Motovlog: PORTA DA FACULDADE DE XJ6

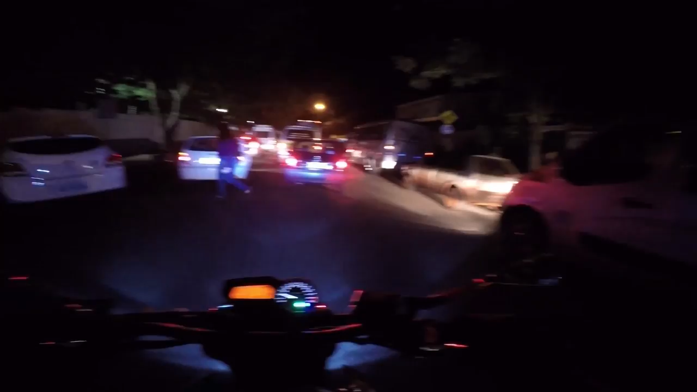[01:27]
Não sei se a câmera pega, mano. Tem gente pra todo lado ali saindo. Pesado. Tem que tomar cuidado, fi. Porque quando tem muita gente assim, o bagulho é.
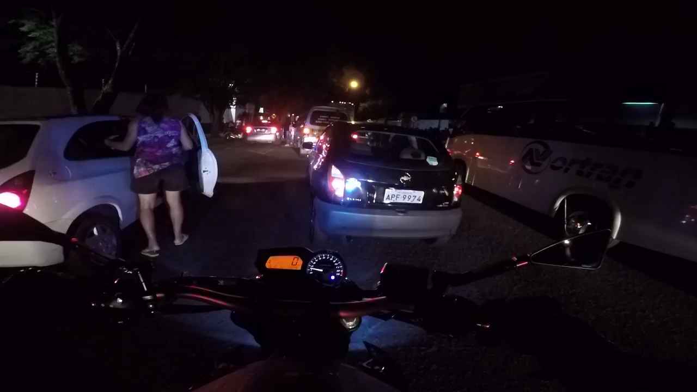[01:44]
Às vezes sai um correndo, né?
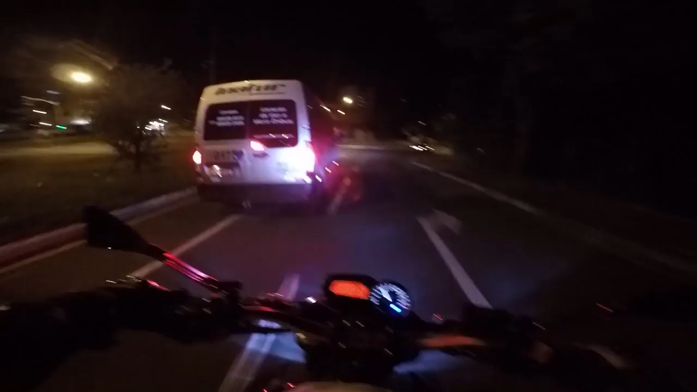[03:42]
Minha ideia que dá até um calor. Com a adrenalina que vai batendo, tá ligado? Tá batendo adrenalina, você vai ficando meio louco assim. Passar na outra faculdade que eu estudava. Essa eu não estudava, não. Estudava na outra. Mas é tudo o mesmo nome. Tudo Nopar. Tal do Nopar.
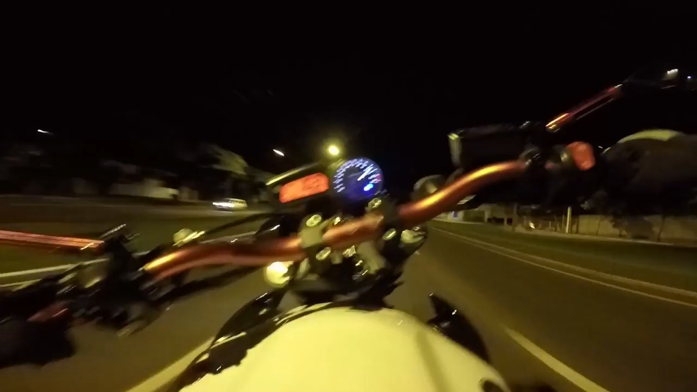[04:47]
Eita! Um pouquinho empina mesmo, né, filho?
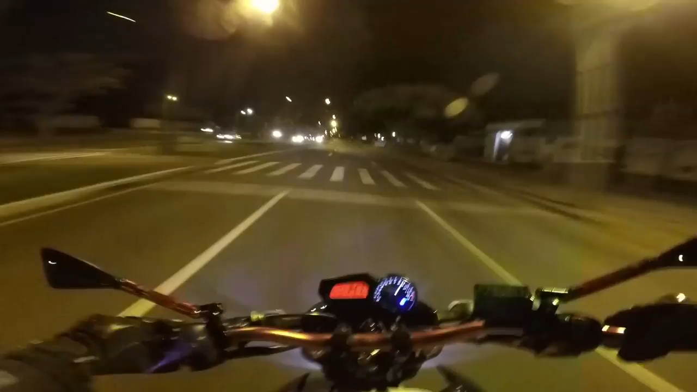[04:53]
Um pouquinho dá grau mesmo. Mano, esse rolê noturno é zica, velho. Você acelera a moto, mano. Não é mentira, velho. Começa a dar uma adrenalina no sangue, você fica com calor, mano.
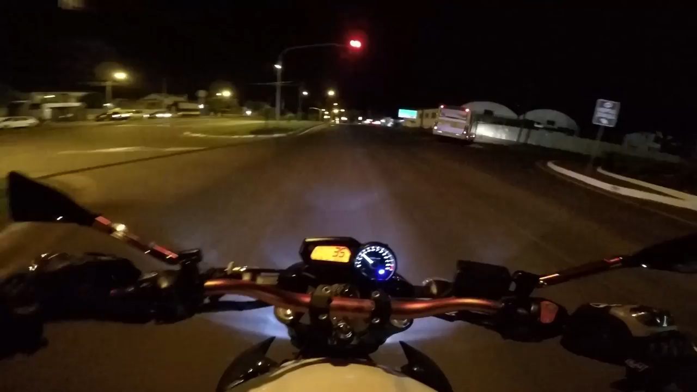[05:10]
Tanto que na hora que eu paro a moto, eu vou estar que nem um louco, assim, com a mão meio que tremendo, tá ligado? E é gostoso quando você tá assim de blusa, pá, de luva.
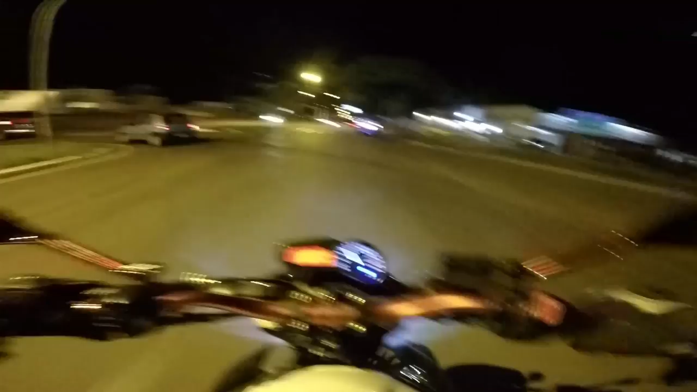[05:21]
Até chegar na outra faculdade ali, ó, tem que pegar aqui, mano, e tacar a marcha. Tacar a marcha pra chegar lá na faculdade. Fazendo essa função, tá um negócio bem, bem ali. Polícia, e eu passando fazendo barulho.
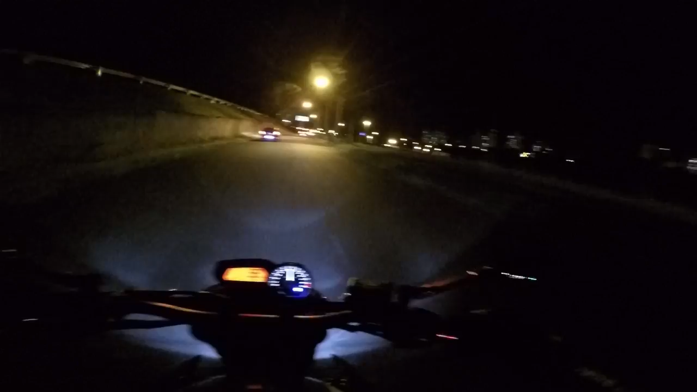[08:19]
Já caí de moto, já me ralei. Já tomei banho, com a bunda toda ralada, as pernas, e arde, moleque. Só não arde mais que mercholate. Mas arde. O bagulho arde pra caramba.
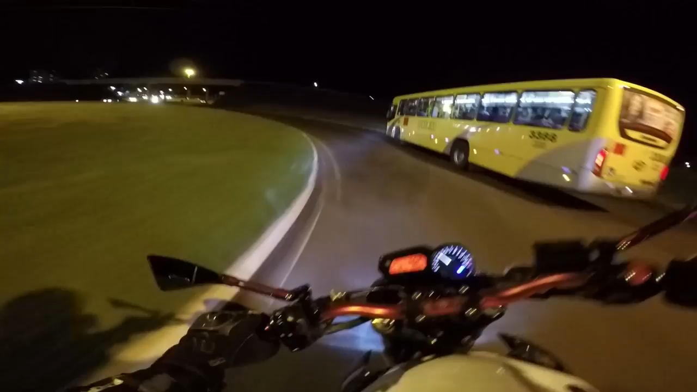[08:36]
Faculdade! Olha o túnel! Meu Deus! Já derruba o túnel, filho. Falando pra você que nós pegou a saideira do bagulho, não é burro, nós é burro. Acabou que não pegou o bagulho direito nenhum, ou não.
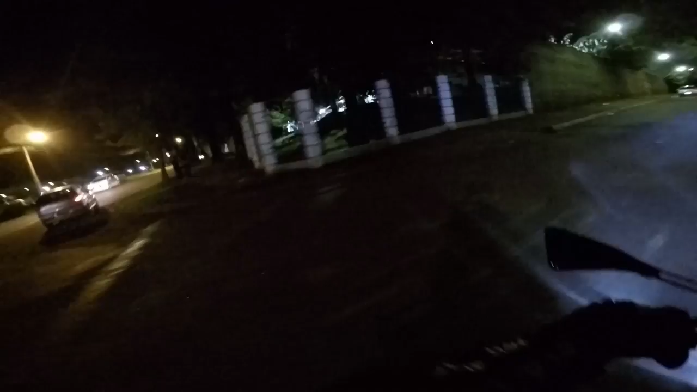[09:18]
Pelo menos aqui em Londrina é, o pessoal sai, já vai picando pra casa. Lá na UEL também é a mesma coisa, só que eu vou no fluxo das universitárias, que é quando o pessoal não vai estudar. O povo vai lá pra rua lá e fica louco, tá ligado? Acho que vai bater uma poeira aqui, deixa eu... Nossa, agora o bagulho vai ficar mó terra, mano. Uma vez eu me fudi vindo aqui. Jesus. Pai amado, o que, que é terra, viado? Vai logo vindo um busão só levantando terra. Levanta quase nada de terra, um busão. Você acha que um busão levanta terra? Jamais.
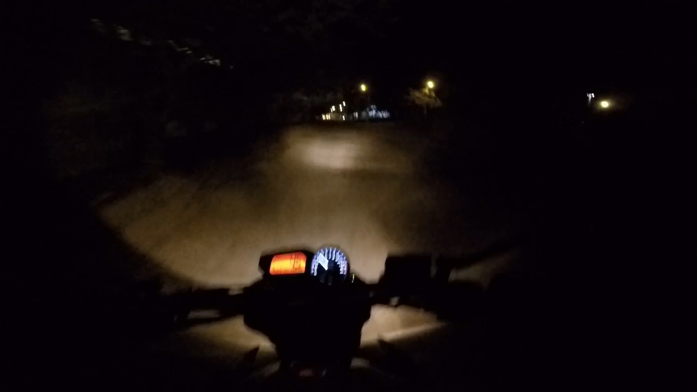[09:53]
Você acelerou a moto, já sai de lado, porque aqui, né, tá nas pedrinhas. O ABS, ó. E não trava. Aqui tá é fim de carreira também. Fim de carreira, fim de rolê, rolê de Tijotão.
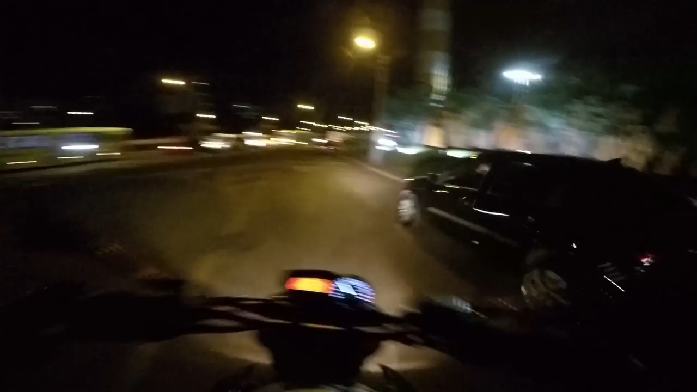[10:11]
Rolê de Tijotão vai acabando aqui mesmo. Não é não, rapaziada?